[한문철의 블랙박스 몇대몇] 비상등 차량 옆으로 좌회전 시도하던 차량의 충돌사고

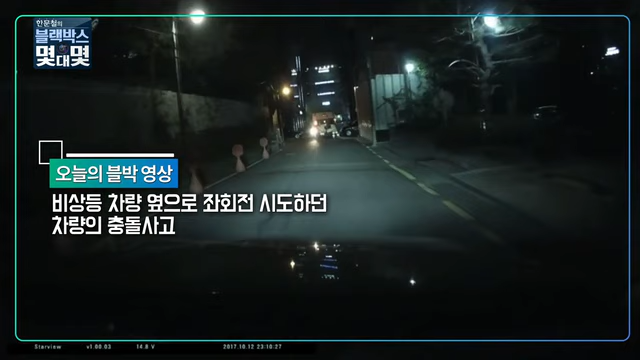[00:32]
주택가 이면도로입니다 차 두 대 양쪽으로 다닐 수 있고요 중앙선은 없습니다 환경미화원이 쓰레기를 담고 차에 타서 뒤에 발판에 올라타서 가고 있습니다 저 앞에 가서 큰 길 앞인데요 피상도 계속 깜빡깜빡 켜고 있고요 우회전하려면 우회전 오른쪽 깜빡 켜야 되겠죠 그런데 길 한가운데 있어요 그리고 오른쪽에 트럭 하나가 지나갈 수 있을 정도로 공간을 남겨두고 있습니다 그래서 블박차는 어?